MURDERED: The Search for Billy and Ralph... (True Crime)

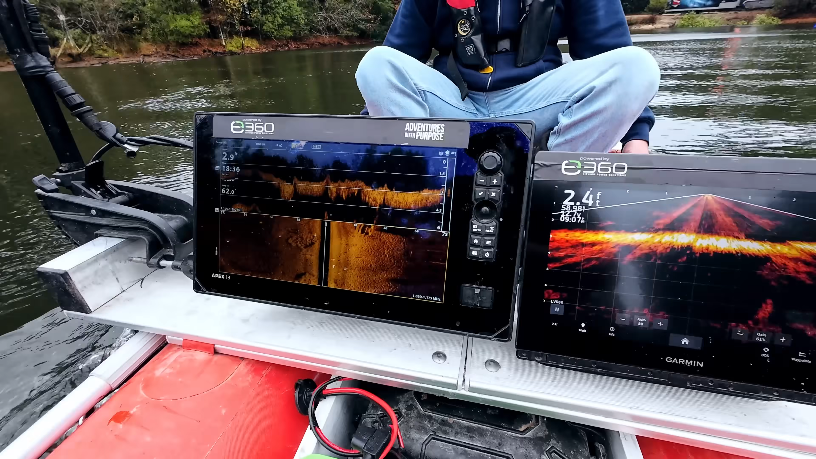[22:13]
What are the, left side of my screen, what is that? There's no height to it, no big shadows.
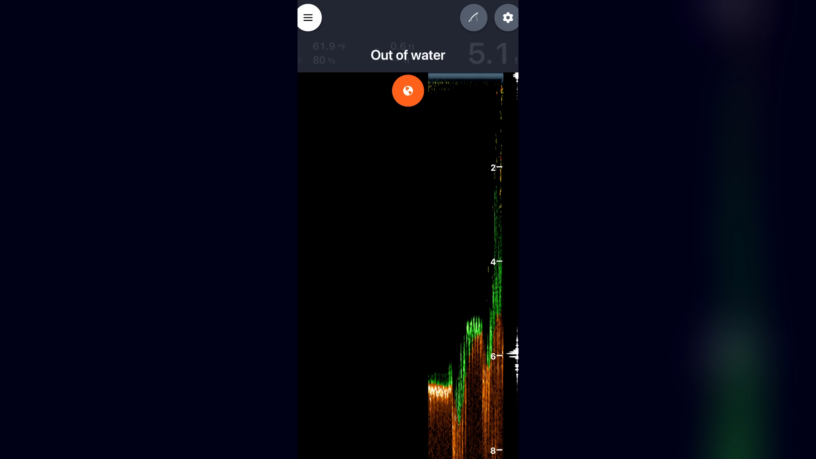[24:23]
Yeah. Five feet. Six feet. No anomaly. No anomaly there, no.
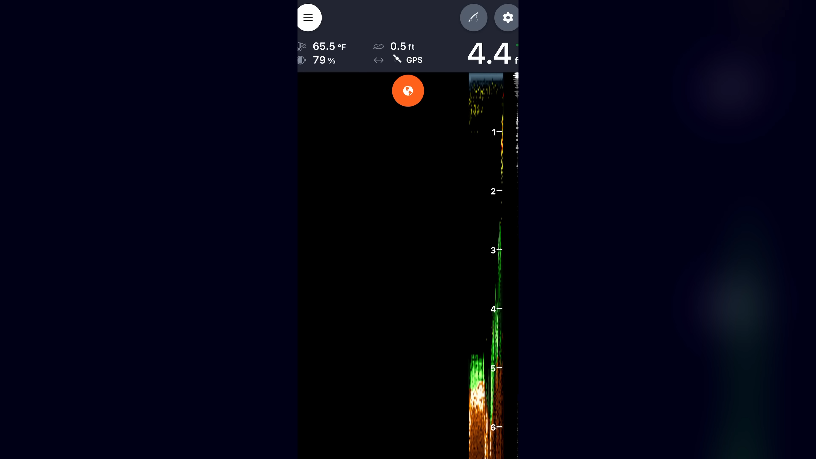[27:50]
On screen: water 65.5°F
And he'd have to know the depth, like... Yeah. Yeah, four feet. Because usually when we go that far, then I lose service.
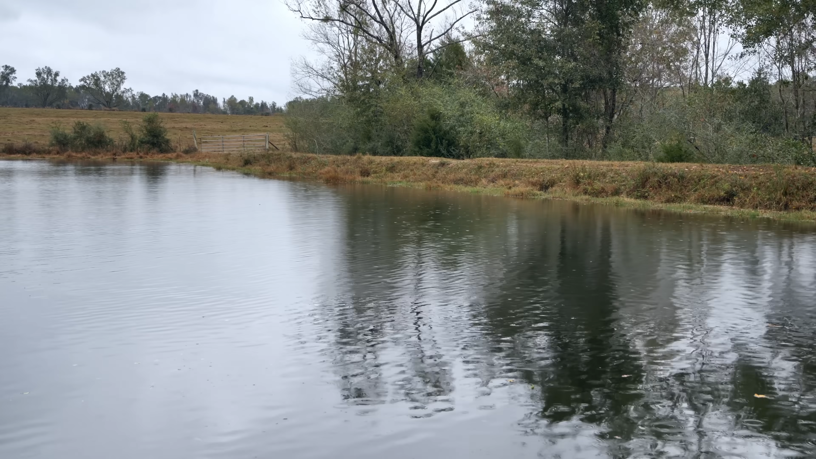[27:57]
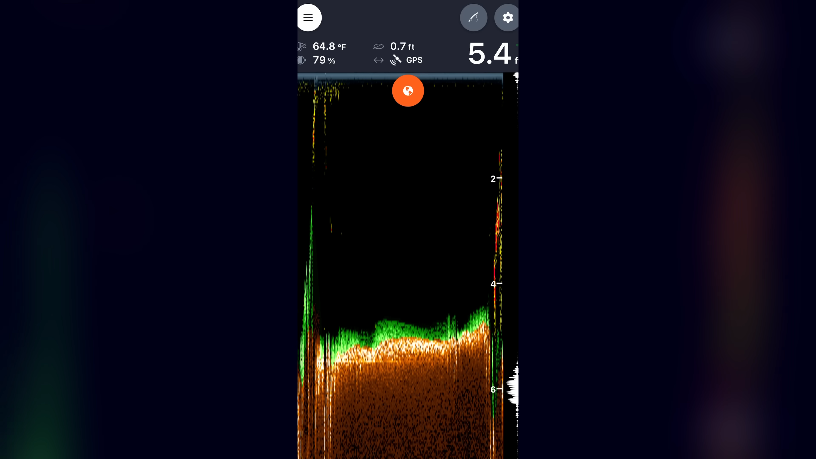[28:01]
On screen: water 64.8°F
Oh, it's six right there. That's not deep enough though. Yeah.
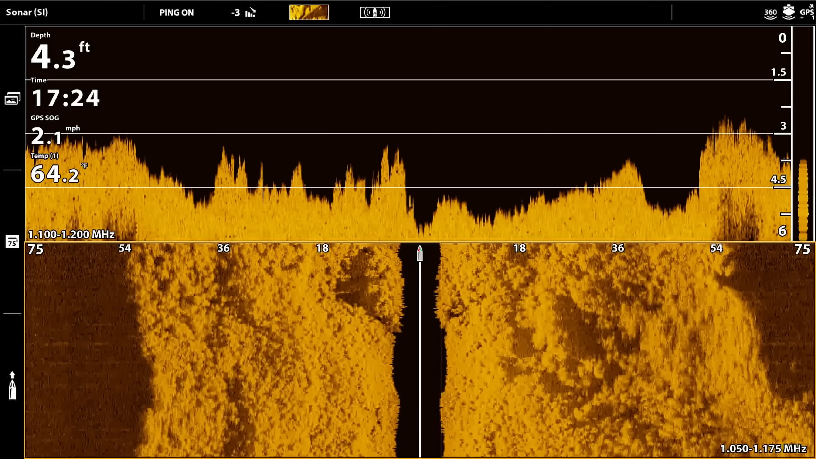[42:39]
On screen: depth 4.3 ft, water 64.2°F, speed 2.1 mph
Right there. What is that? Not big enough.
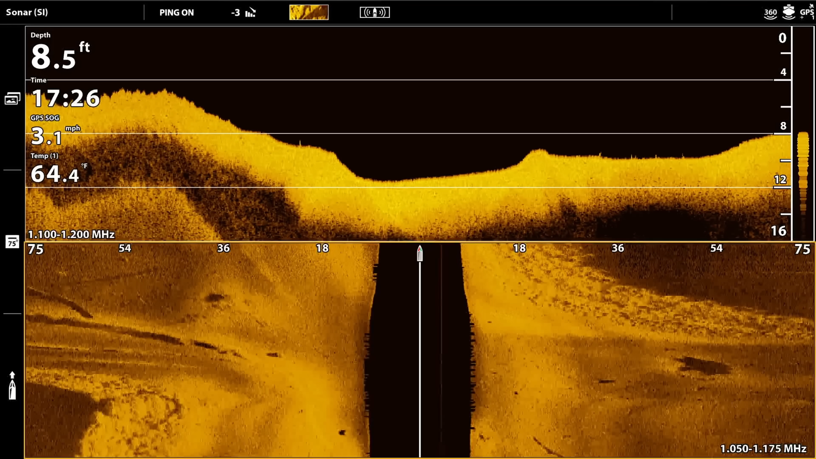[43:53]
On screen: depth 8.5 ft, water 64.4°F, speed 3.1 mph
It's just a log. You can tell when we're spun around right there.